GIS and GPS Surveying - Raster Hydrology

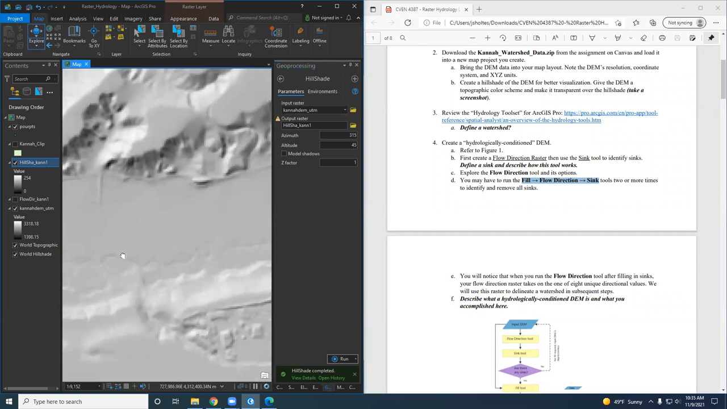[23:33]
Yeah. So here's Canna Creek. That might be something right there. Right.
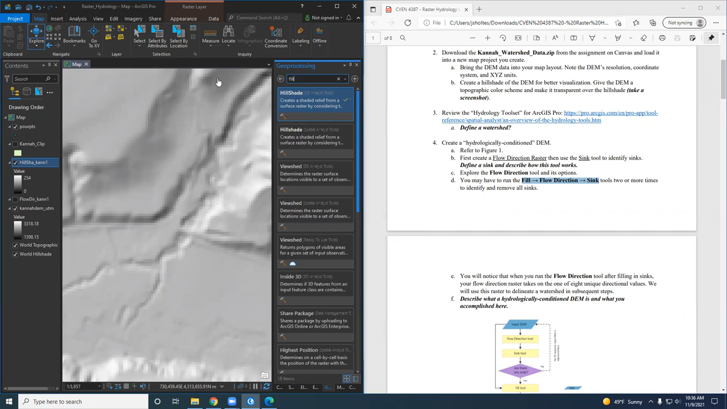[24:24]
So there's a bridge right there. That could be a problem. There's another bridge. So those will all be sinks. Let's go to fill. And let's look at the info right there. Input raster representing continuous service. We just need the DEM there. So we'll do Canna Creek DEM.
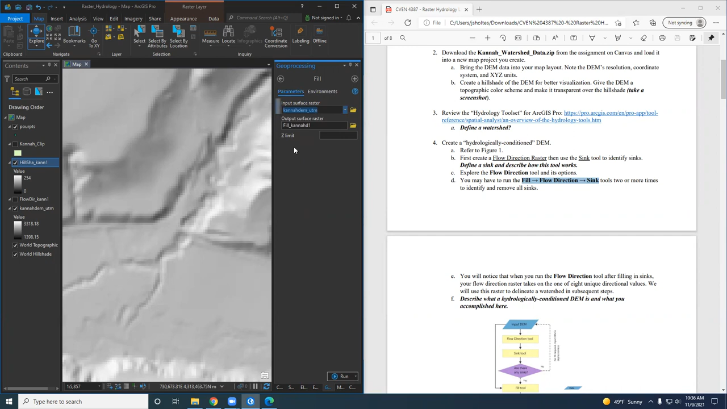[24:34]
We might do this a couple of times. It's going to call. It says fill canna one.
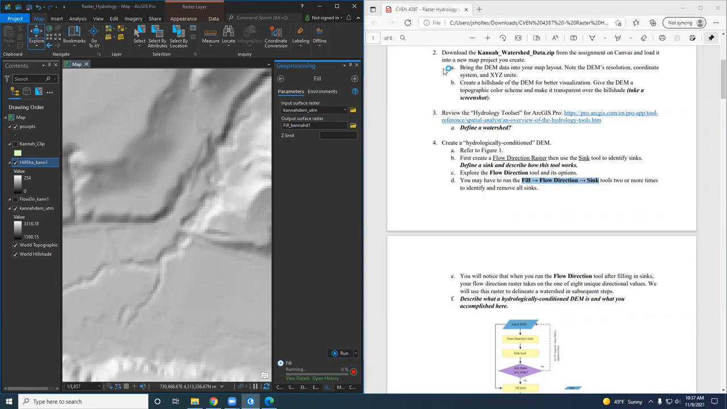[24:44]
So I've run the fill tool and it created a new DEM.
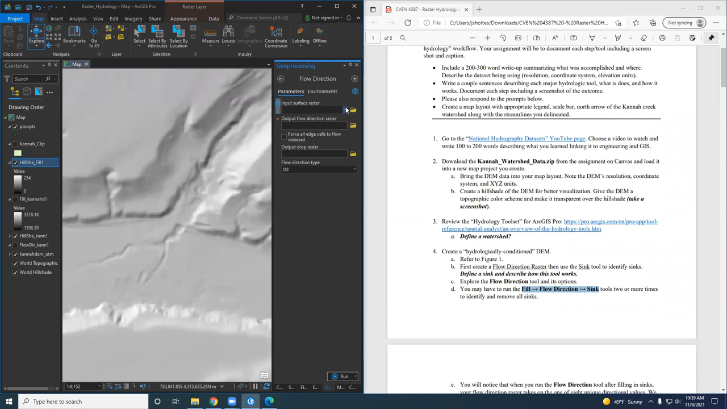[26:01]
Oh, we have to do the flow direction again. Yeah. So we'll do flow direction again. And that's going to be of the filled raster. So that's going to be Phil Cannon Creek right there. All right.
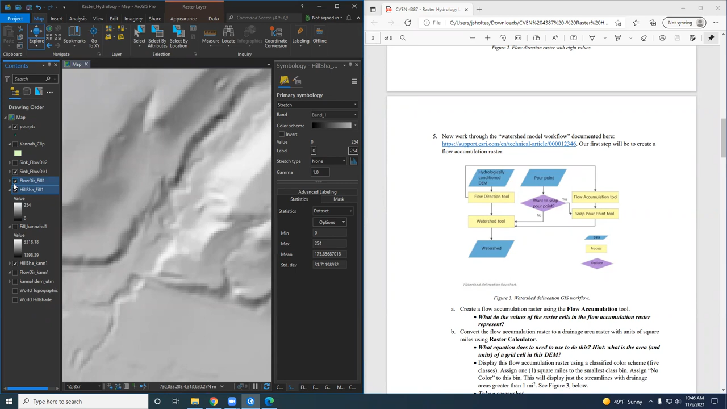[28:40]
We've got our hydrologically conditioned DEM. We've already ran the flow direction on it, which is this one right here. So that's our flow direction on the filled DEM, flow direction fill.
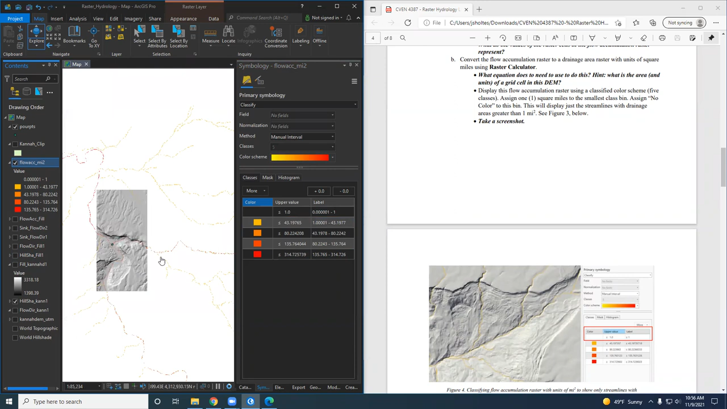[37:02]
So what that does then is it's really teeny tiny because these are tiny cells, but it creates this drainage network that you can see now that stops at a square mile. All the way up to the Mesa. And then you can see where it stops. So that's neat.
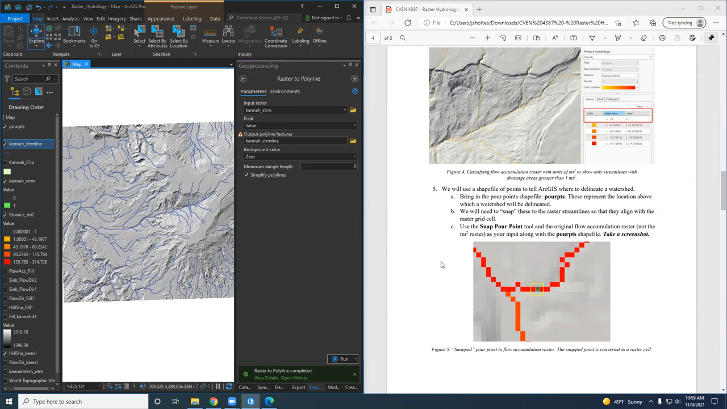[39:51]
But now I have a polygon for my streamlines. Or polyline for my streamlines. Little tangent there. But let's get back to the watershed. Exercise. So the next step is to, now we've got our flow accumulation. We're going to use that in the watershed tool to delineate a watershed. Right now I've got one pour point, which is right here, this little green dot. I already drew that in for you.
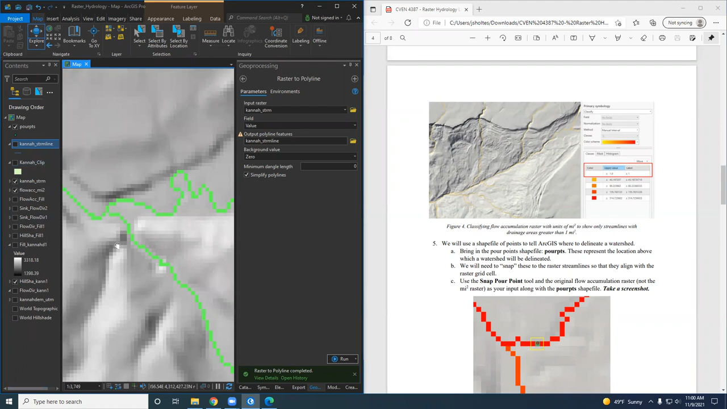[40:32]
If you needed to make a model where you're delaying all the sub basins for Cana Creek, you could create multiple pour points. So I could drop a dot right here. You want it to be over the raster. I could, and then that would all be in one shape file. I could drop a dot right here and have multiple pour points. And so if you had multiple pour points and ran the watershed tool, then you would get multiple sub basins delineated. So the first step we'll do is we will, we got our pour point shape file in there, and we need to snap it to the raster streamlines. And so we'll use the snap pour point tool.
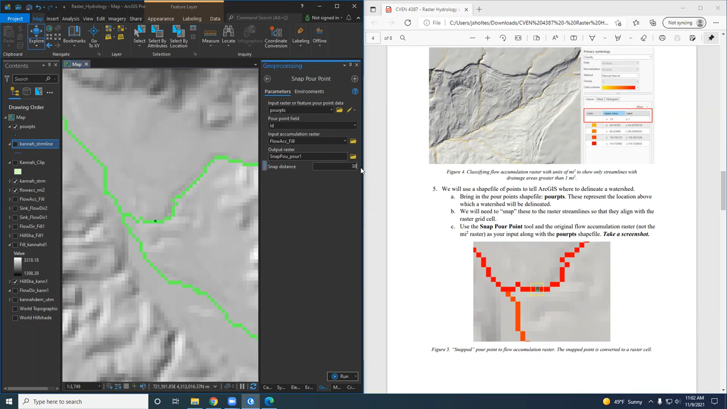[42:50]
But you know what? You don't want to put it too big because it might snap it down here, right? It's going to look for the biggest value. So actually I'm going to go ahead and make that just 10. Go ahead and run that. All right. So it searched 10 meters and yeah, it found that cell just downstream. That's fine. I don't, I don't care. If it, if it went too much, I don't want it to be down here on the Gunnison.
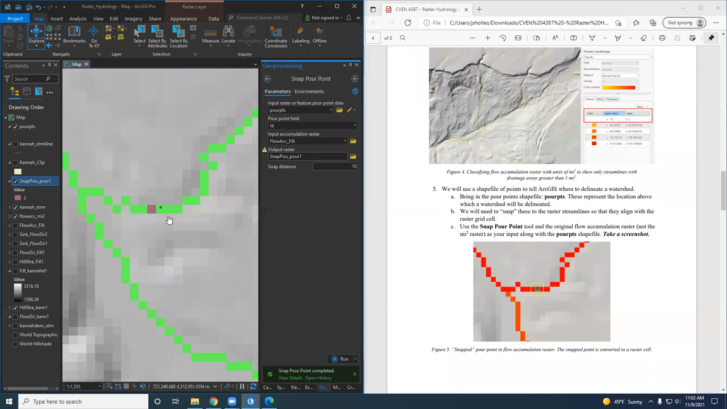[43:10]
So the poor point snapping is now a raster. That's just one grid cell. So take a screenshot of that.